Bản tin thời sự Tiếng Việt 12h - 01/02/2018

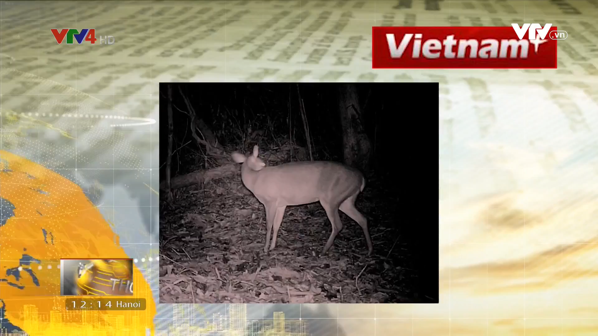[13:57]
trích bụng vàng lần đầu được ghi tại khu vực khảo sát Trong đó, loài mang lớn được ghi nhận lần thứ 2 ở Việt Nam nhờ bảy ảnh